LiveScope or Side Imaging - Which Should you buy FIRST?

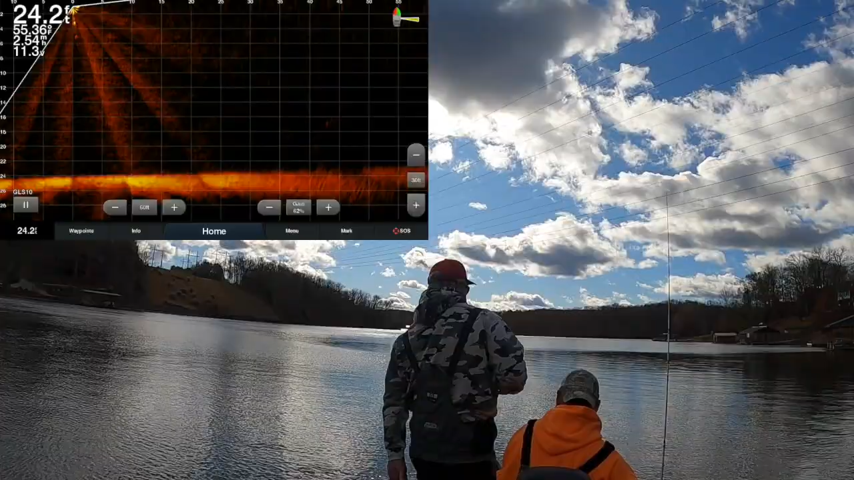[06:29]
And as you can see, we're out to 60 feet right now and we're just kind of sweeping. This is what we would do if we were searching this shoreline for the
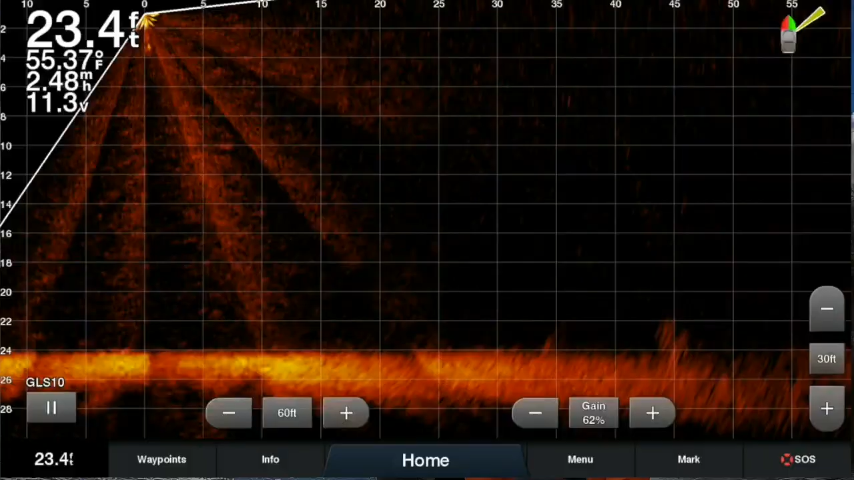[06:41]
On screen: depth 23.4 ft, water 55.37°F
first time as we did just earlier.
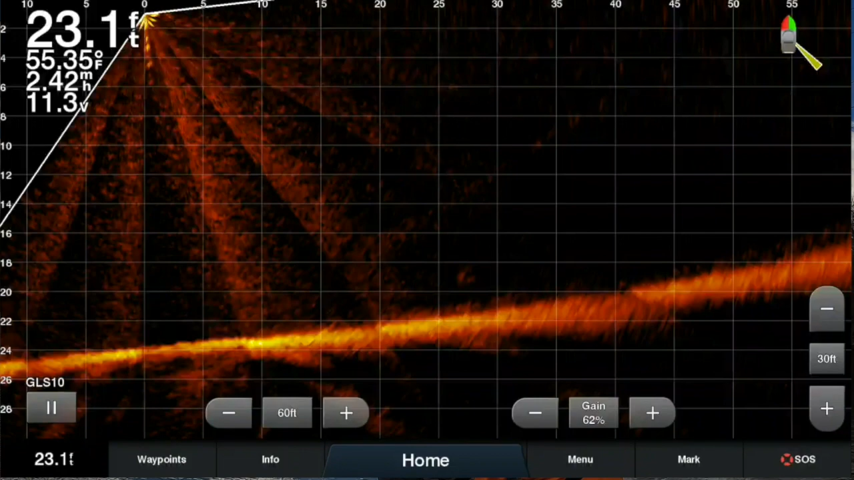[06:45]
On screen: depth 23.1 ft, water 55.35°F
So there it is. I'd scroll down
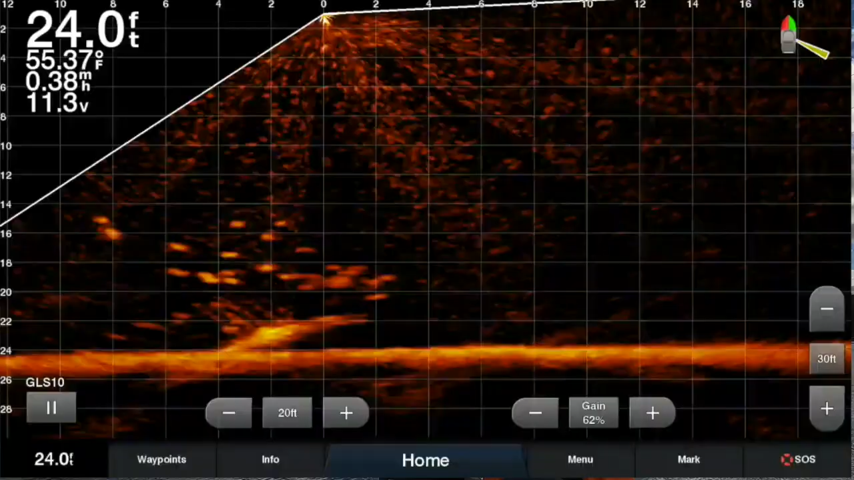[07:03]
On screen: depth 24.0 ft, water 55.37°F
and although that's right underneath the boat, that just gives you an idea how you would search with LiveScope. And I think it's pretty effective. I mean, it's slower than side imaging,
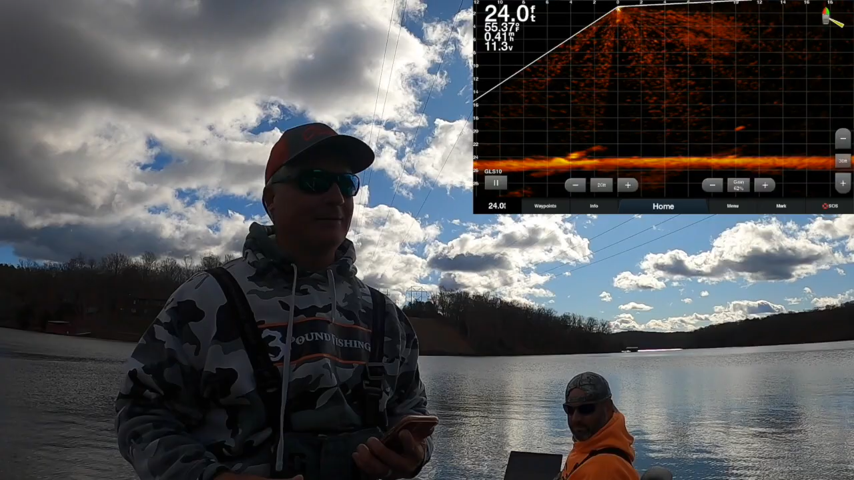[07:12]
but if you're going to fish smaller lakes, that's certainly an easy way to scan the shoreline. So we're going to show you this exact same spot now on side imaging so you can see the difference.
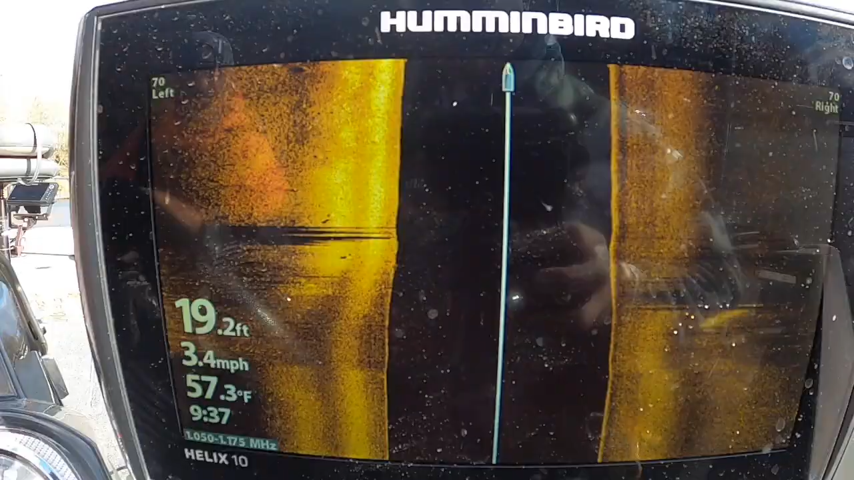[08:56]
On screen: depth 19.2 ft, water 57.3°F, speed 3.4 mph
So there's two pieces right there.
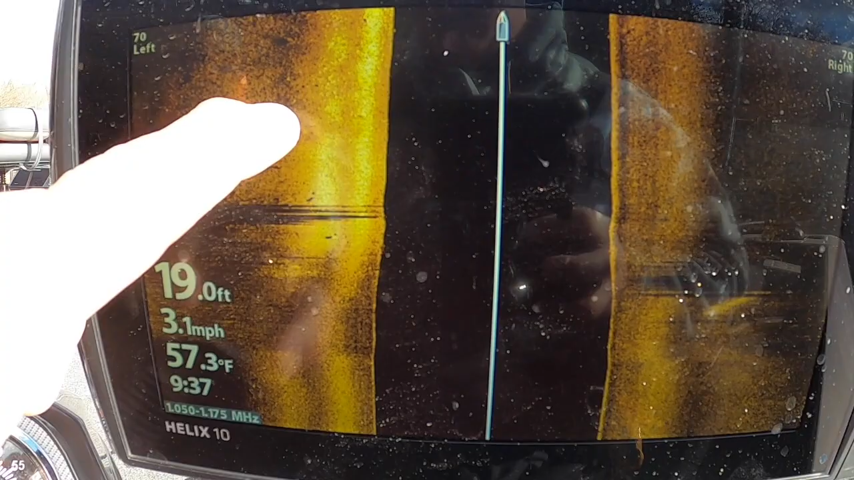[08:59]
On screen: depth 19.0 ft, water 57.3°F, speed 3.1 mph
Those, maybe, yep, there it is underneath the boat. There it is underneath the boat.
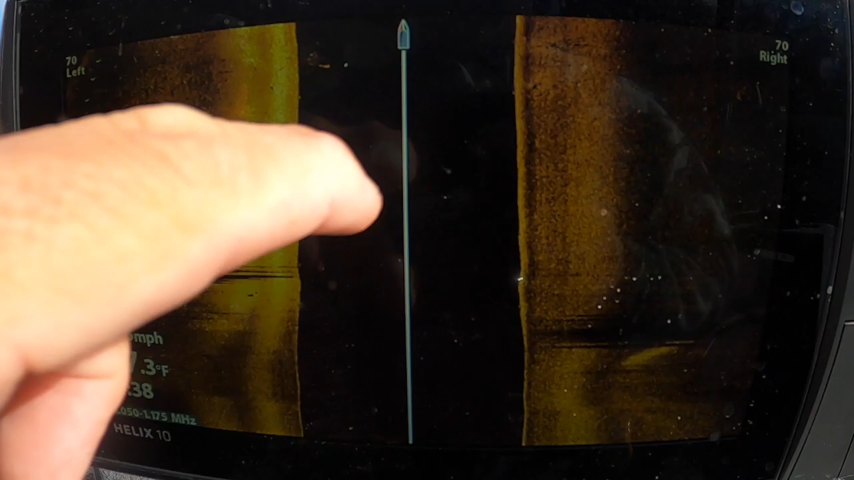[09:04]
So I wonder if you've been scanning it out less.
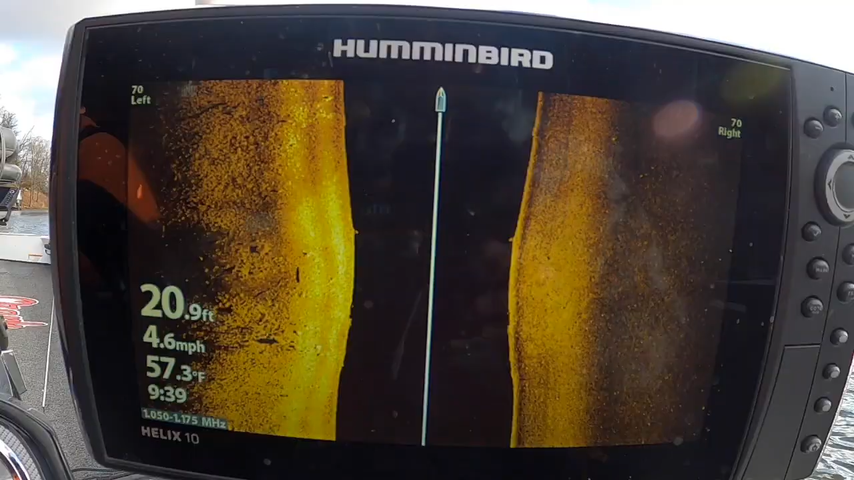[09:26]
On screen: depth 20.9 ft, water 57.3°F, speed 4.6 mph
So I think that, without a doubt, side imaging struggles with getting, you know, PVC and smaller
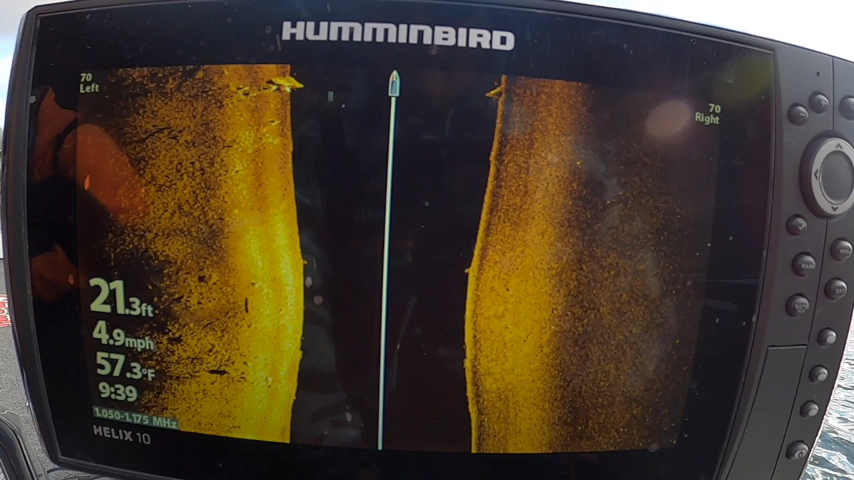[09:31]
On screen: depth 21.3 ft, water 57.3°F, speed 4.9 mph
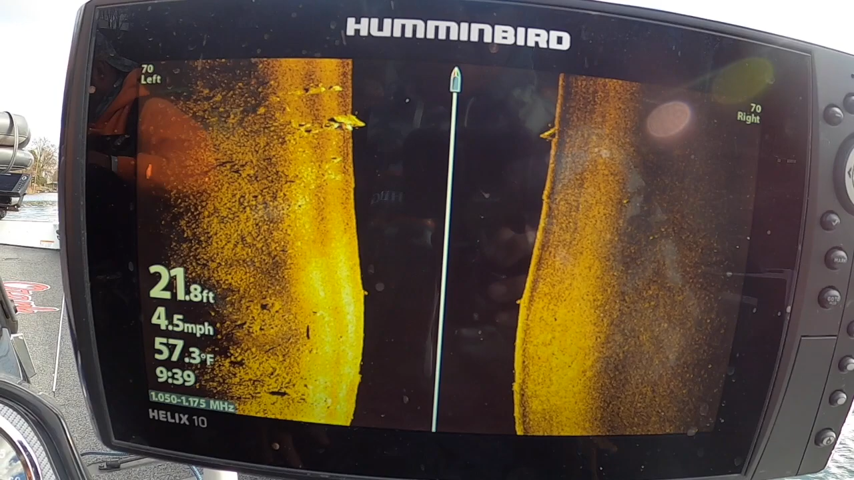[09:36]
On screen: depth 21.8 ft, water 57.3°F, speed 4.5 mph
marks identified, whereas, you know, LiveScope is picking that stuff up very quickly.
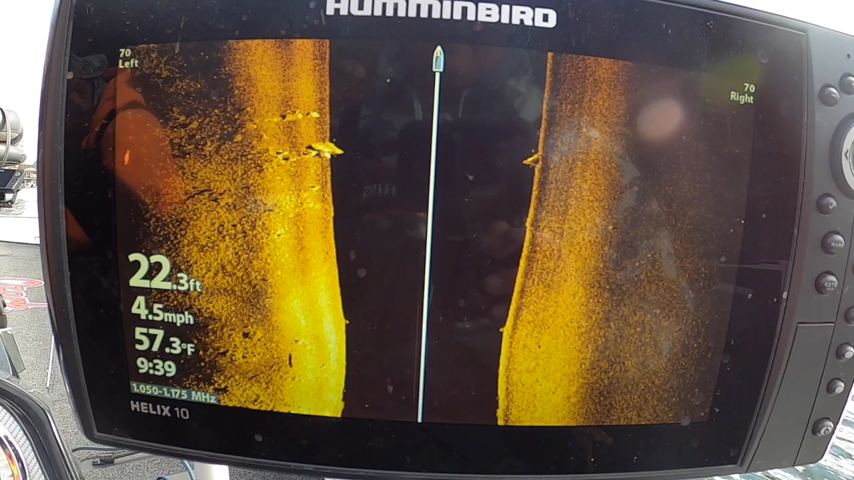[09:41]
On screen: depth 22.3 ft, water 57.3°F, speed 4.5 mph
And we know that it's the details. So this is, you know, we're going to pick up big structures. We're going to mark small stuff as we can, as you see them. But, uh, Marcus just made a point. He goes, would you have stopped for that if we were using side imaging? And probably not. I'd be looking for something bigger. I'd be looking for, uh, black shadows, which I always do in the wintertime.
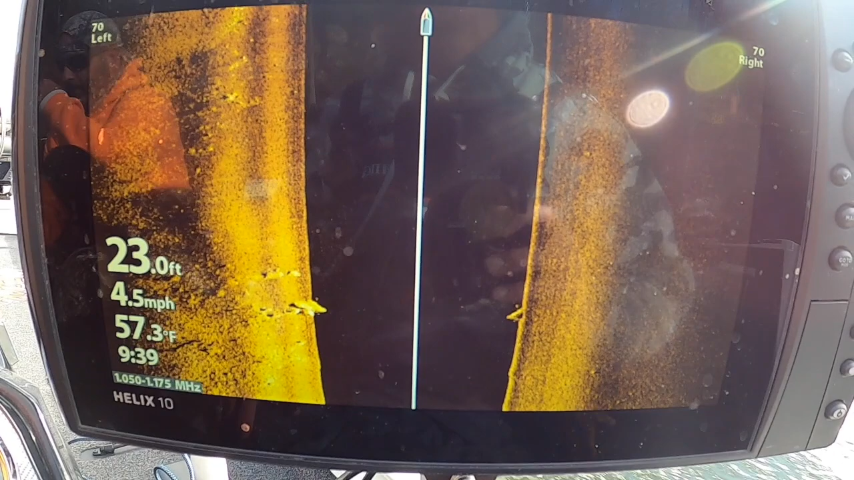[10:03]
On screen: depth 23.0 ft, water 57.3°F, speed 4.5 mph
If those fish are tucked tight to a structure, it's going to be really difficult for you to see those fish on side imaging.